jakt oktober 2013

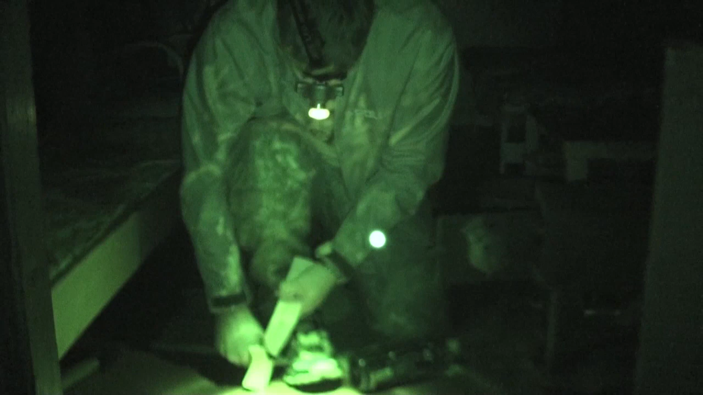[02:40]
De håller på och mojsar i stugan.
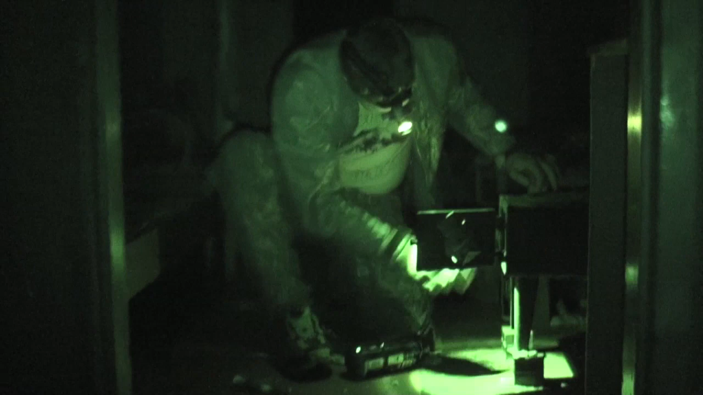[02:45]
Och i den här stugan ska vi husera.
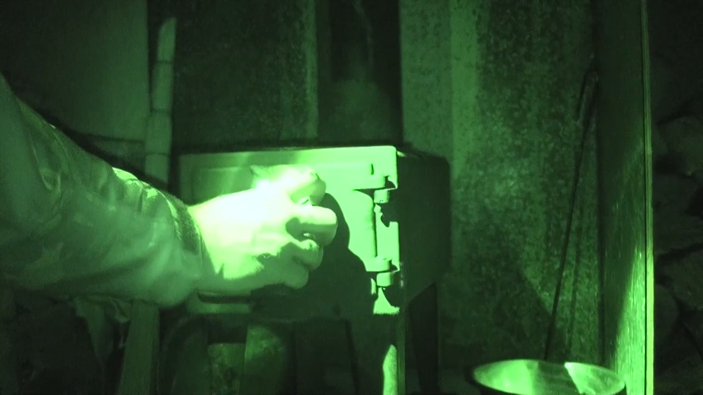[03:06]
Kan du lysa runt lite i kojan så? Ja, här bor vi. Titta.
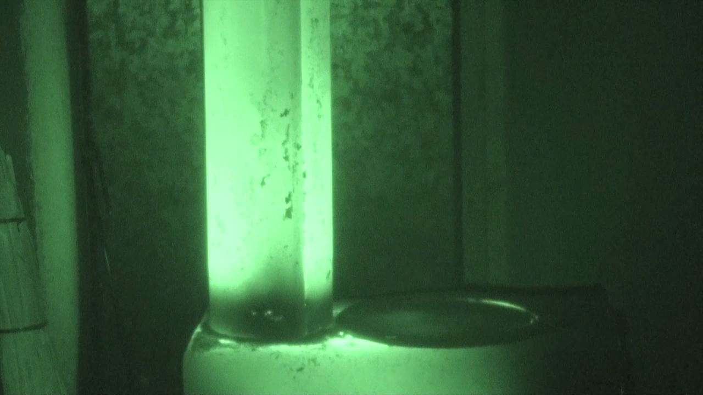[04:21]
Nej, men jag vet att stället är väldigt varmt.
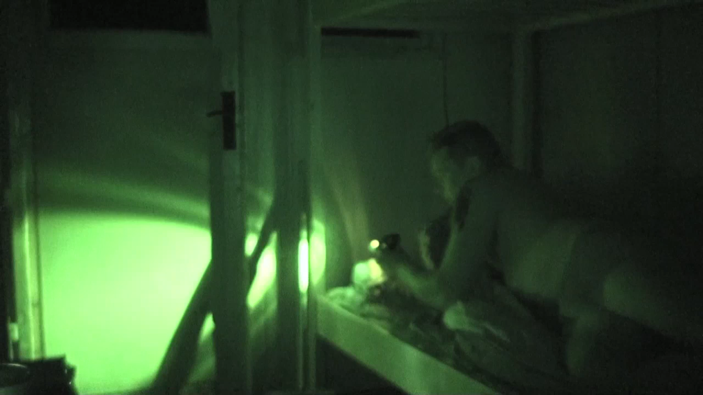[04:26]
Kan du inte öppna dörren igen?
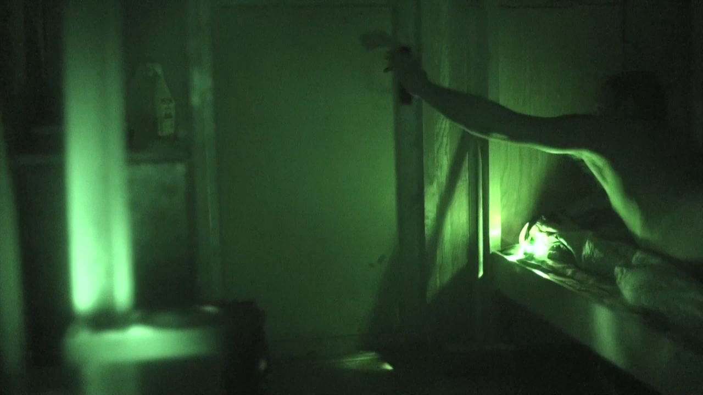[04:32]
För nu är det ju för varmt här. Varför la du in mer för? För att vi inte ska dö av frost.
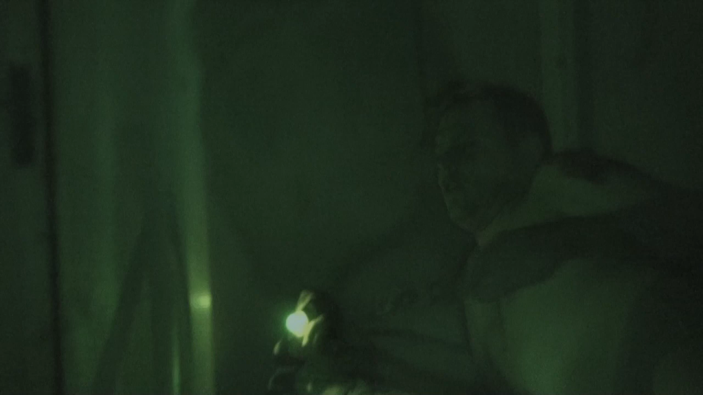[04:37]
Det här, jag refererar nu. Det här är min kompis Torg nu från fjällen.
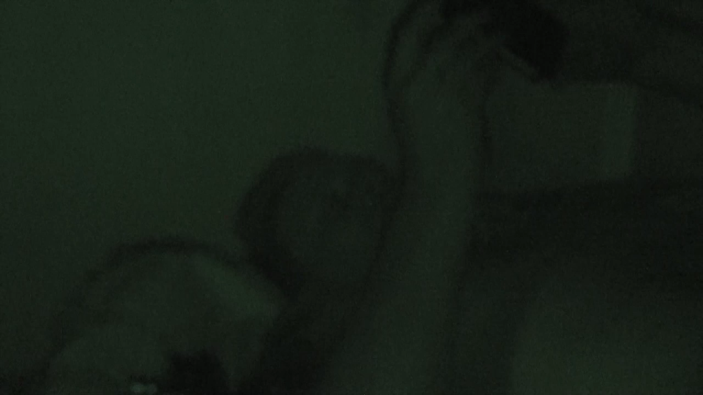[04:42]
Han bor uppe i fjällen.
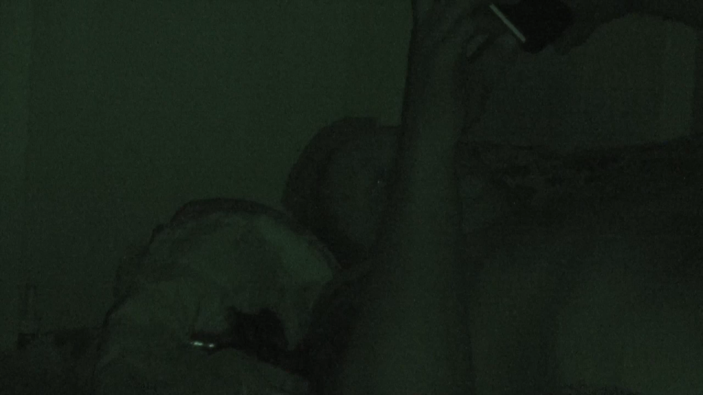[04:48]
Han ska visa mig norrsken. Han har gjort eld i kamin.
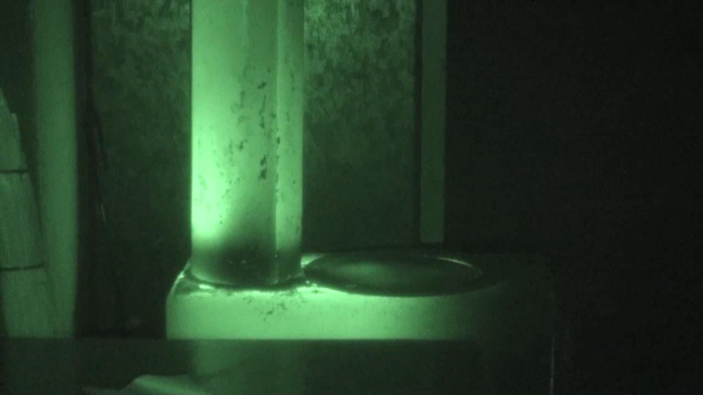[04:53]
Den ser ut så där nu. Jag skulle sova där uppe. Ja, det gör jag ju inte.
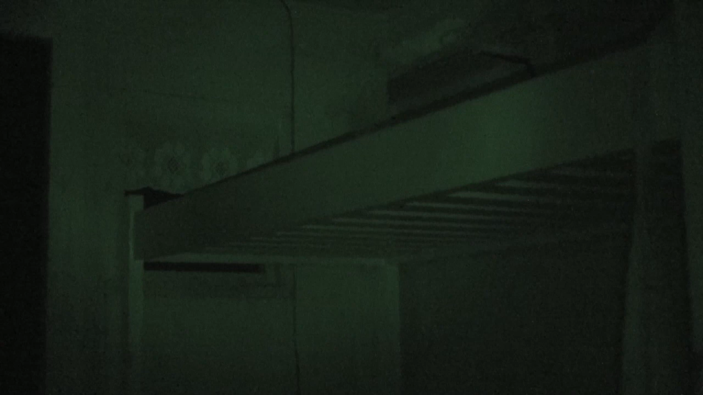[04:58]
Jag är ju onekligen här nere. Och dörren är öppen fortfarande.